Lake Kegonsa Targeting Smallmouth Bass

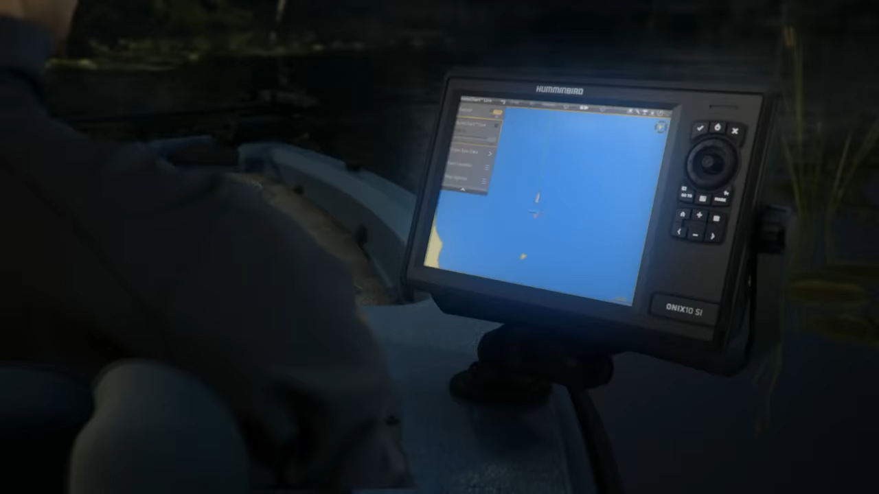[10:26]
Hit the switch. It's time to reveal even more. AutoChart Live gives you the power to build your own